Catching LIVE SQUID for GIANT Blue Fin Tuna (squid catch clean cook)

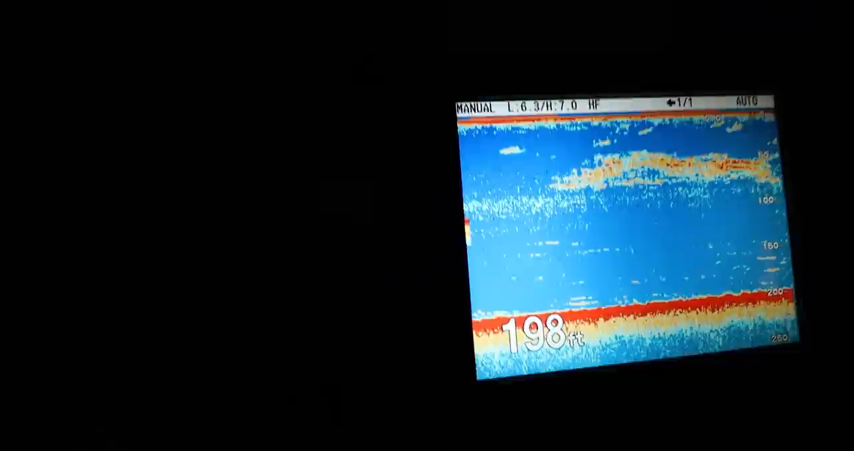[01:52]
On screen: depth 198 ft
Are these not tuna-esque? No, those aren't tuna-esque. They are? No, they're not. Oh. What does the tuna look like? Big red, dark red mark.